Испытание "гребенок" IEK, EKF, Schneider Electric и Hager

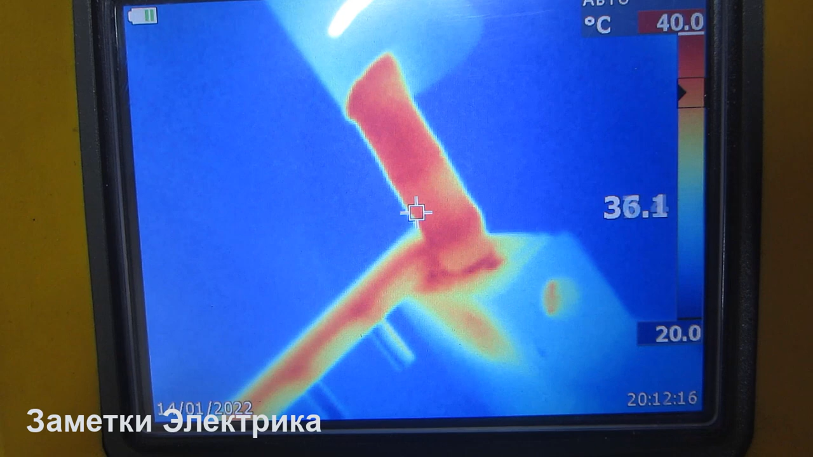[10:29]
On screen: scale top 40.0°C, scale bottom 20.0°C
С другой стороны также 40 градусов.
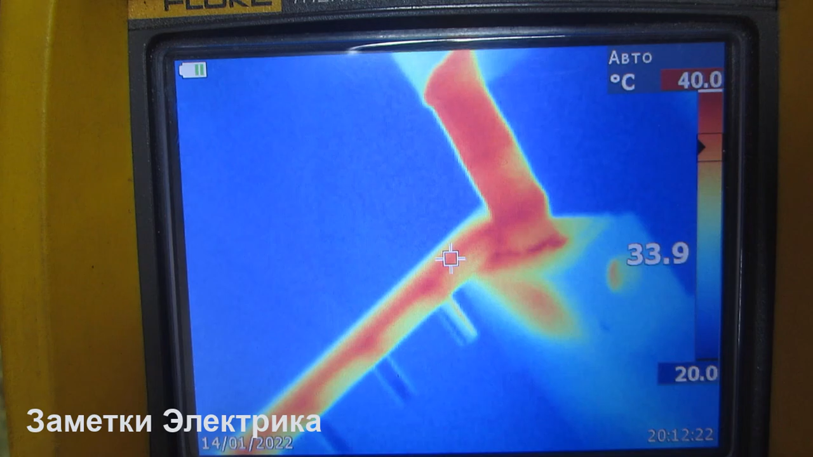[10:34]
On screen: scale top 40.0°C, scale bottom 20.0°C
И общее время у нас здесь 1190 секунд.
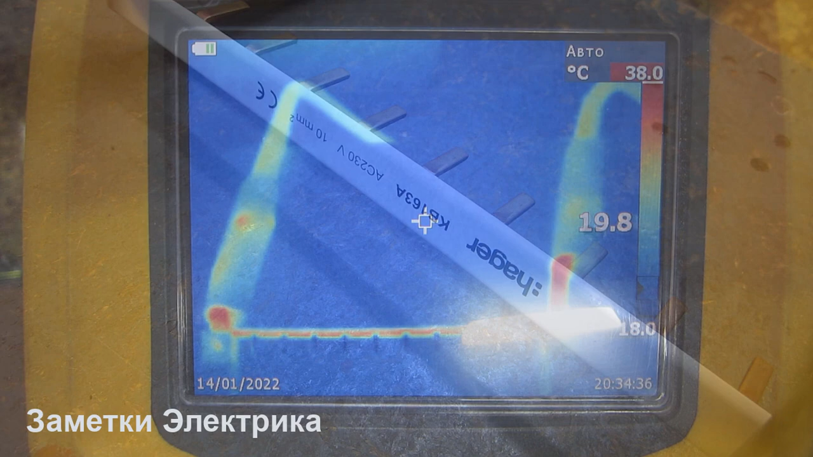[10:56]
On screen: scale top 38.0°C, scale bottom 18.0°C
Хаггеровская гребенка прошло уже 20 минут.
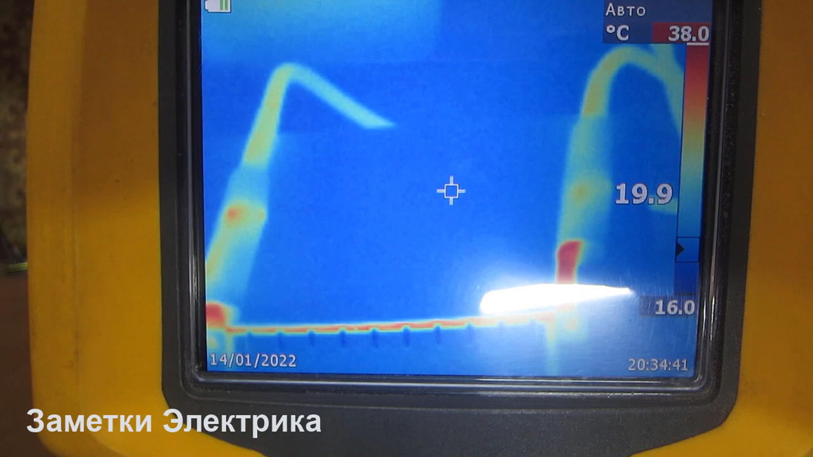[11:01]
On screen: scale top 38.0°C, scale bottom 16.0°C
1130 секунд на текущее время. Ну, как видим, температура у нас составляет 38 градусов максимальная.
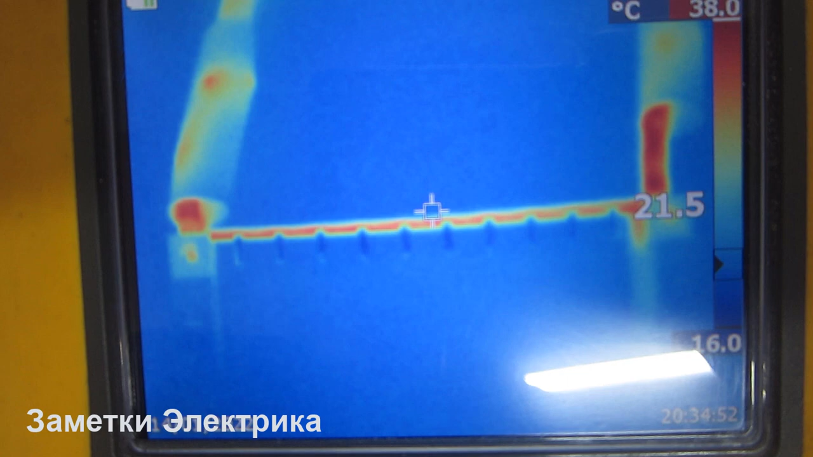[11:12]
On screen: scale top 38.0°C
С этой стороны у нас температура 40, 42. Вот мы видим.
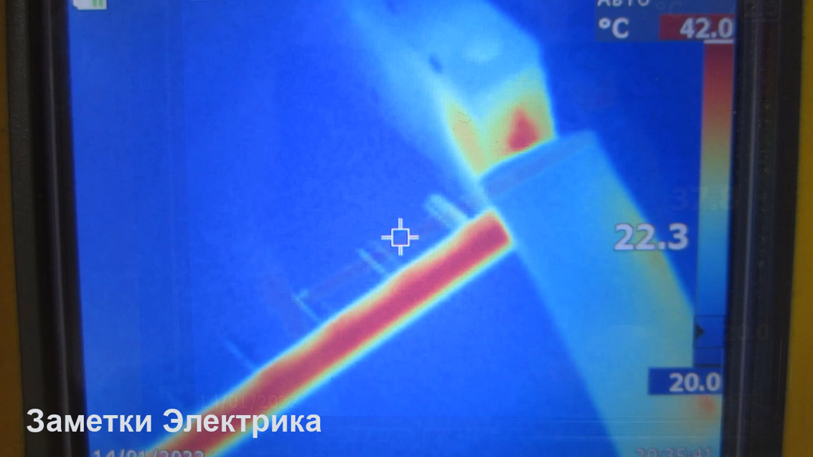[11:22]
On screen: scale top 42.0°C, scale bottom 20.0°C
Поближе узел соединения. Сама шинка. Вот 40, 41. Максимум 42.
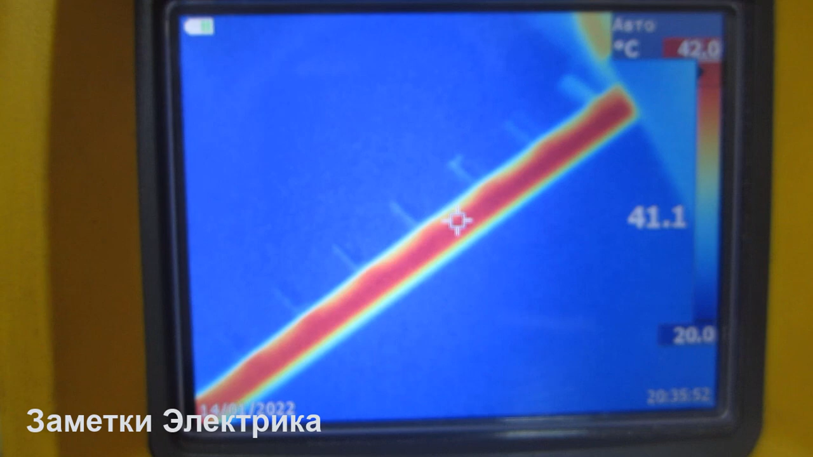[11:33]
On screen: scale top 42.0°C, scale bottom 20.0°C
40 здесь идет. 42 градуса тоже здесь.
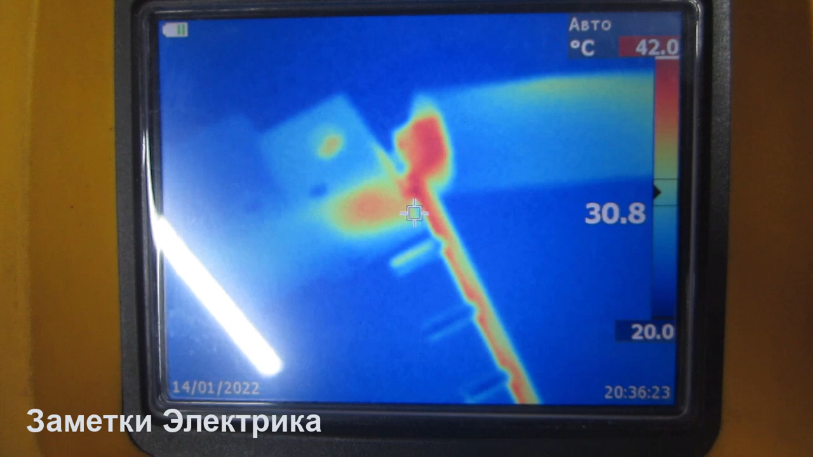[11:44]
On screen: scale top 42.0°C, scale bottom 20.0°C
Это второе соединение. Также 42 градуса.
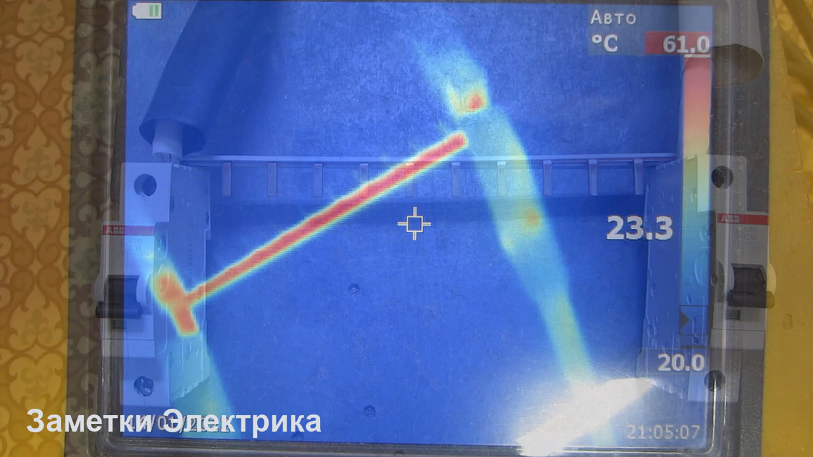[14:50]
On screen: spot 23.3°C, scale top 61.0°C, scale bottom 20.0°C
Здесь у нас картина поинтереснее. 61 градус. Максимальная температура на экране.
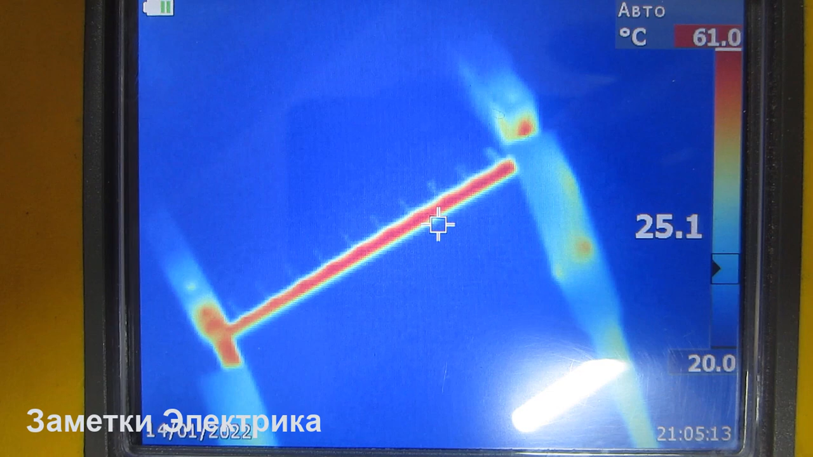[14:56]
On screen: scale top 61.0°C, scale bottom 20.0°C
Причем это практически по самой шине.
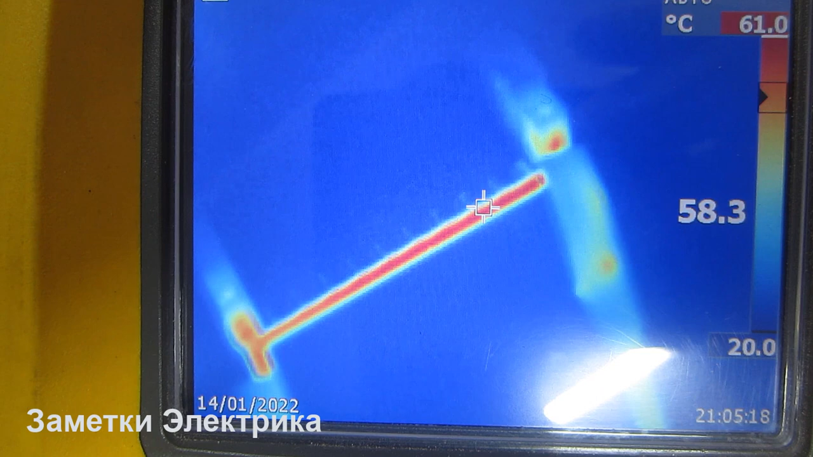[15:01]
On screen: spot 58.3°C, scale bottom 20.0°C
62 градуса.
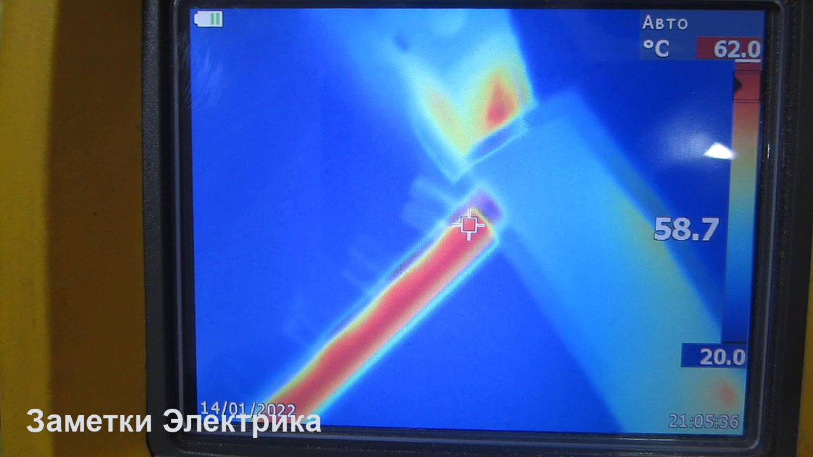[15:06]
On screen: spot 58.7°C, scale top 62.0°C, scale bottom 20.0°C
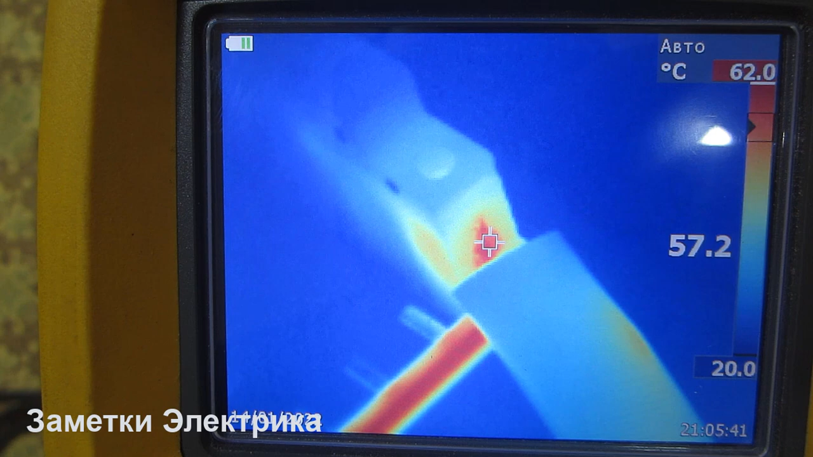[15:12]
On screen: spot 57.2°C, scale bottom 20.0°C
58. Так, здесь что? 59. Ну да, сама шина. Греется сама шина. 62 градуса.
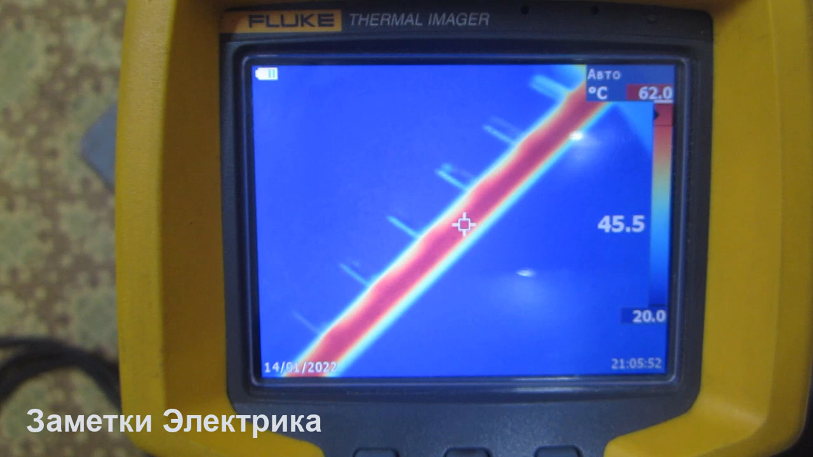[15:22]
On screen: spot 45.5°C, scale bottom 20.0°C
60 градусов.
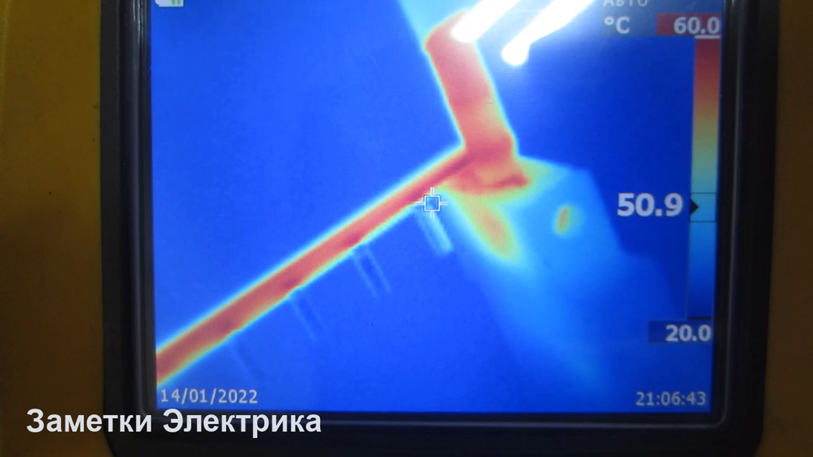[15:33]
On screen: spot 50.9°C, scale top 60.0°C, scale bottom 20.0°C
Видите, нагрев. Здесь вот пятно. Оно составляет всего 50 градусов.
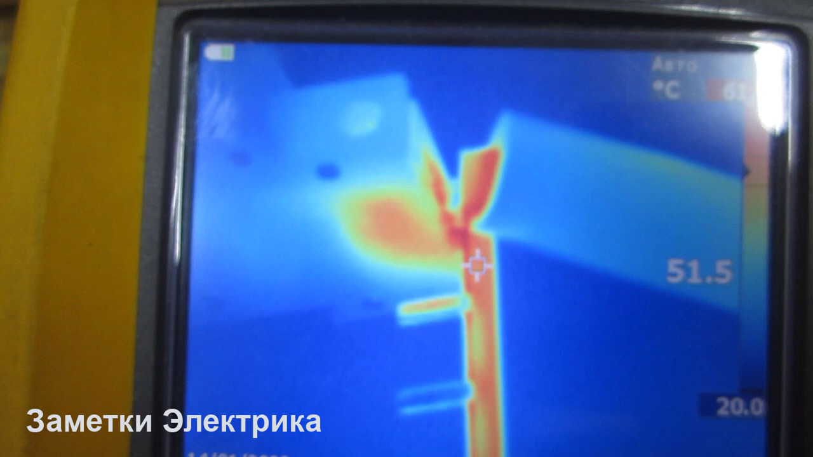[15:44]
On screen: scale bottom 20.0°C
В отличие от шины. Прошло 1400 секунд при токе 92-93.